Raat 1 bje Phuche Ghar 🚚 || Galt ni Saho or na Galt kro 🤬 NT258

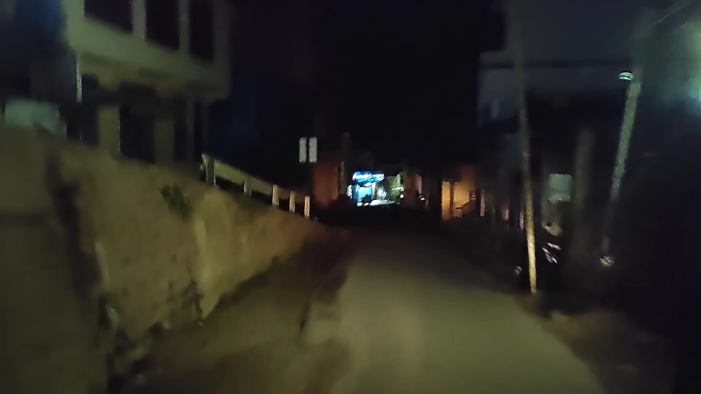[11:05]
में बाहर देख सकते हैं आप कितना अंधेरा है, कीड़े मकोड़े जागे हैं, बाकी सब सोए हैं।